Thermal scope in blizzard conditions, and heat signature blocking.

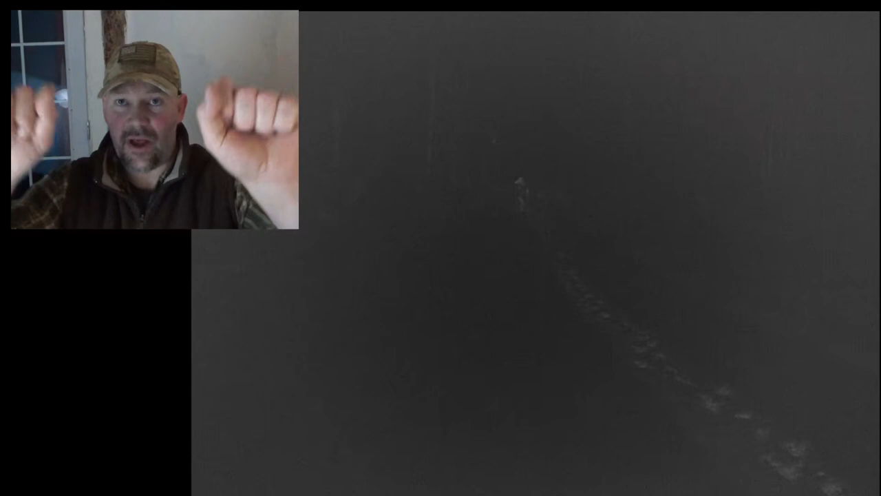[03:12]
And again this is just kind of held off from the body. I move around back and forth just add a little bit of movement there. And you can kind of see where my leg is lagging behind as I'm walking.
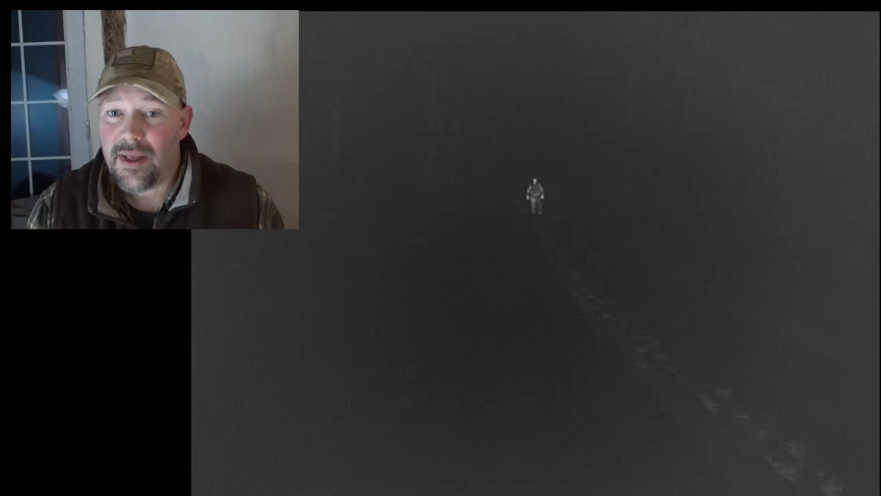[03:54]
And I really expected there to be more here. I thought it would be a dramatic block.
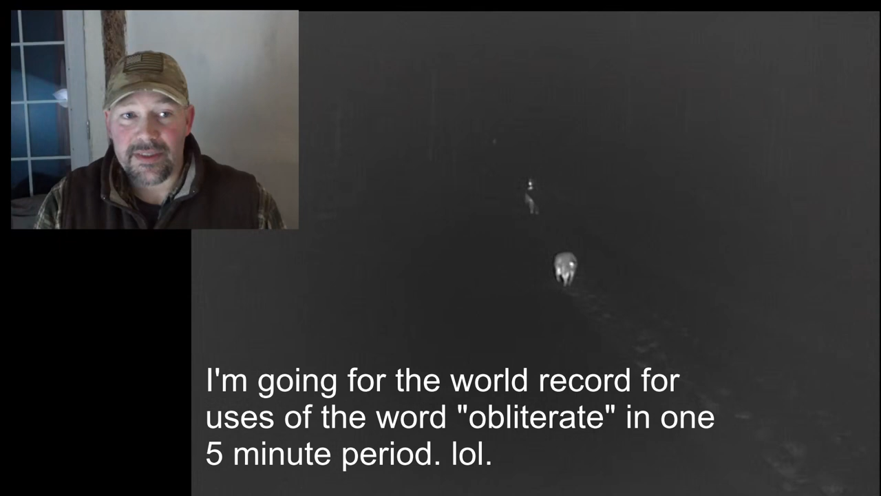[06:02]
But the snowstorm just obliterates it. So you don't see any difference either way. Here I'm just holding it up against my body. I'm trying to heat it up with body temperature. White side out. Here I'm reversing it. Yeah, you just, now it's shiny side out. You can't make out any difference here. And I think a lot of it has to do with the amount of snowfall. I'm not exaggerating what I'm saying. These are like whiteout conditions. On the ground walking, I could only see maybe a 10 foot radius around me.